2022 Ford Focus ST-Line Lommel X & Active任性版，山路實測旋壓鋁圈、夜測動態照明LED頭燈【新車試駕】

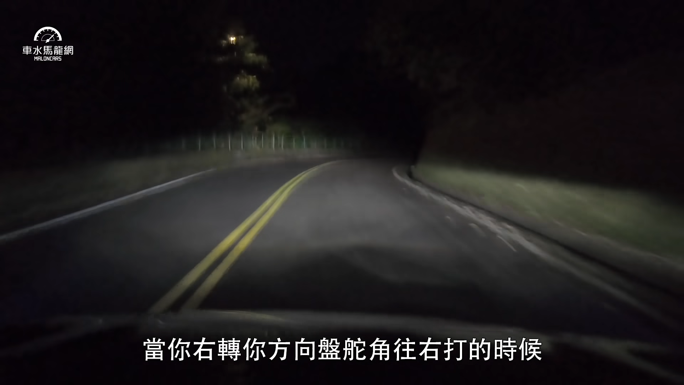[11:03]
你方向盘跺脚往右打的时候，你右前方哦，它就会多了一块让你照得更清楚的面积出来。其实从车外看，你也会发现其实就是在左右两侧灯具靠内侧的那一颗哦发光的灯源啊，它会做一些调整，让你有更好的一个转向辅助的照明。